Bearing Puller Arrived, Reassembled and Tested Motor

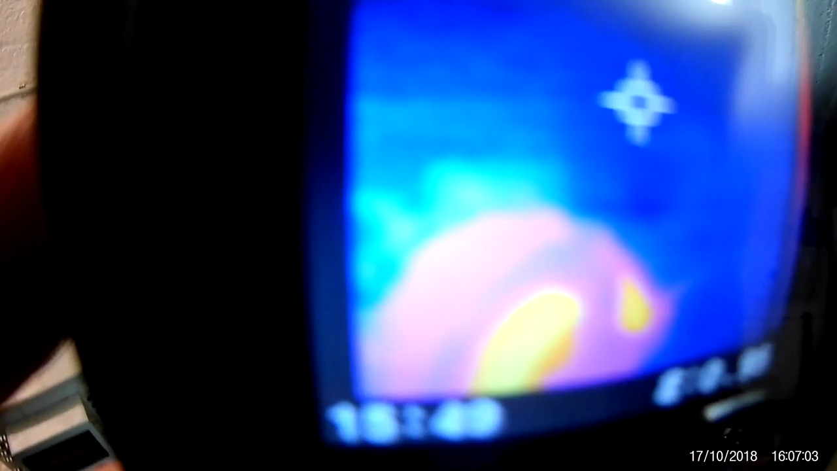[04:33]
know what I'm filming oh yeah that's the motor yeah you can kind of see that everything in there
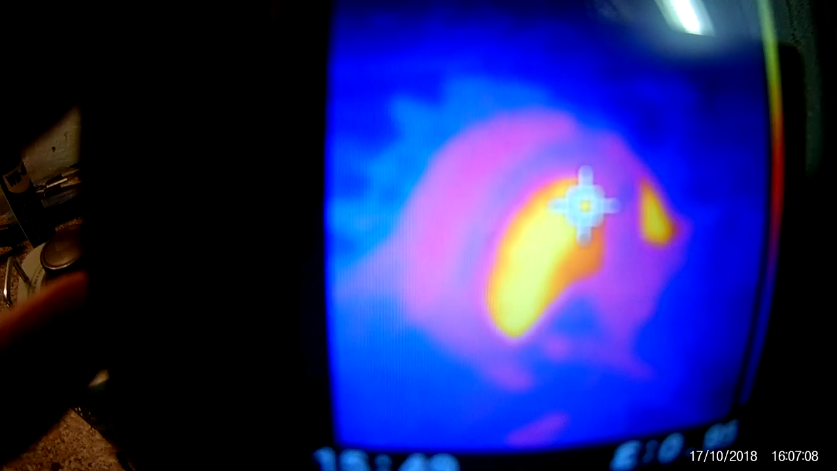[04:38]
is now warm but it's just 26 to 30 degrees ah
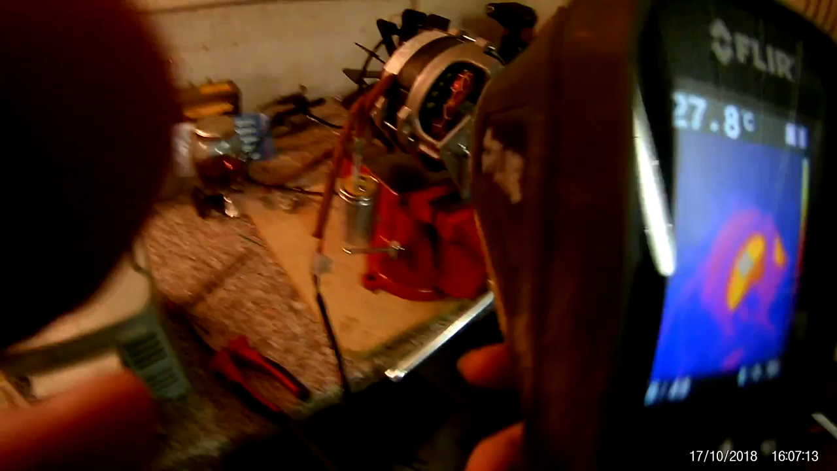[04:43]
On screen: spot 27.8°C
yeah but it works it has a constant load applied with the fan if I